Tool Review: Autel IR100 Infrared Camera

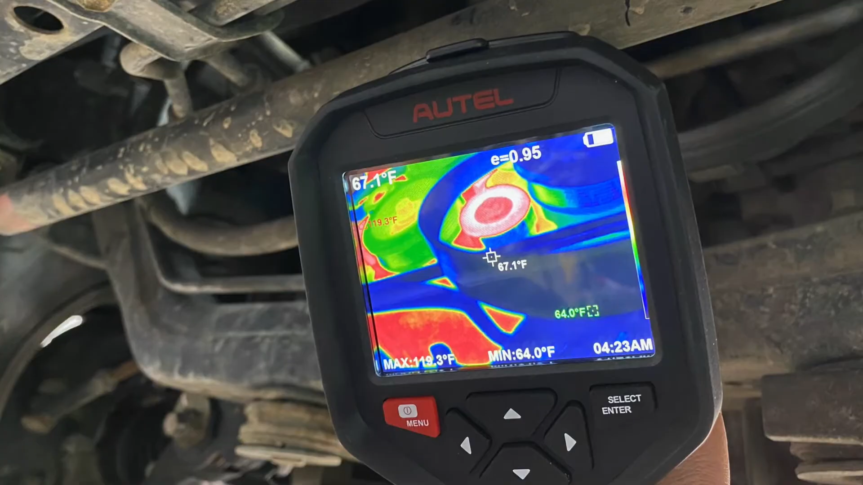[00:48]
On screen: spot 67.1°F, min 64.0°F
Now, I've used the camera to successfully identify all sorts of problems including bad bearings on idlers and belt tensioners, braking imbalance, heated seats, air conditioning and heating problems, parasitic loads, and more.
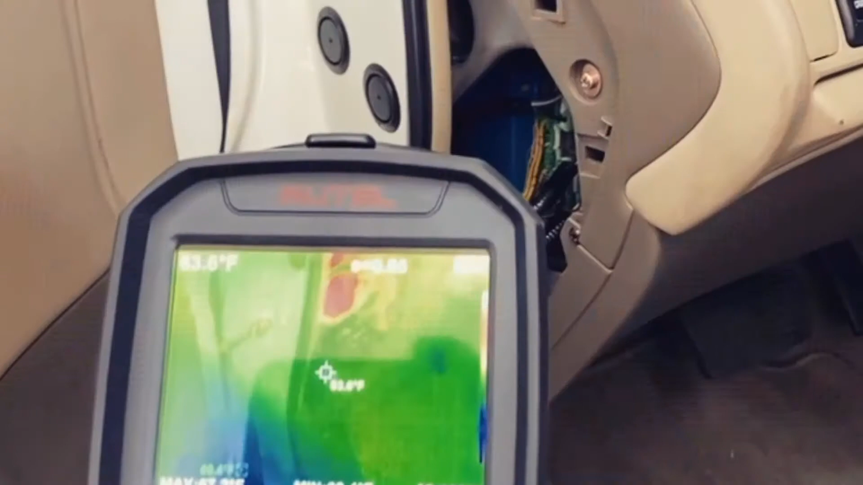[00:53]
Now, the other cool thing here is that if you follow the instructions in the tool,
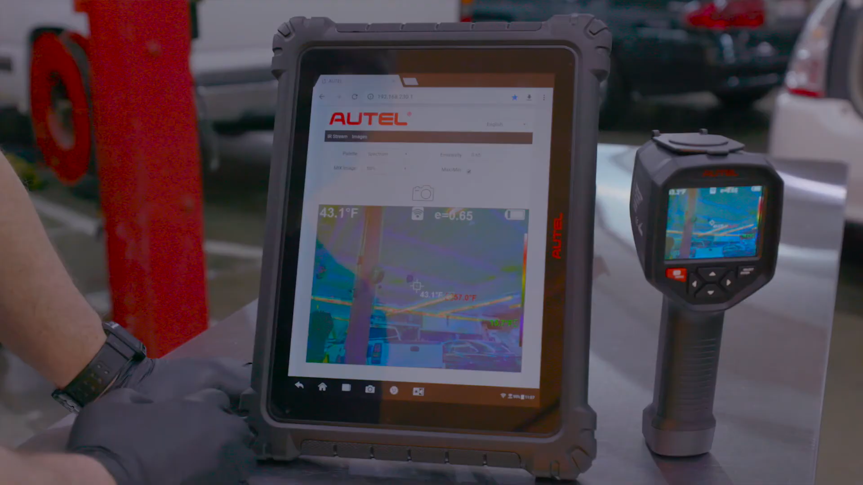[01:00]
On screen: spot 43.1°F
what you can do is actually activate a web server
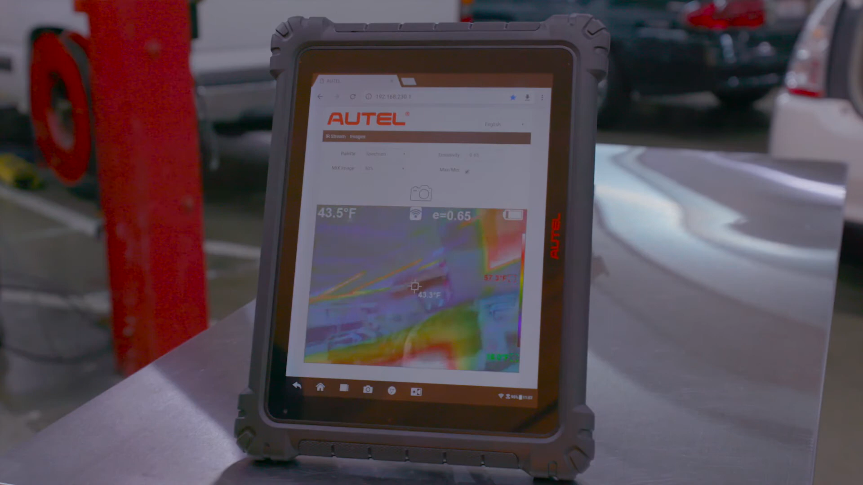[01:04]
On screen: spot 43.5°F
and access this unit from your Autel scan tool to not only pull the images out, but to also control the device and change the emissivity levels and so on.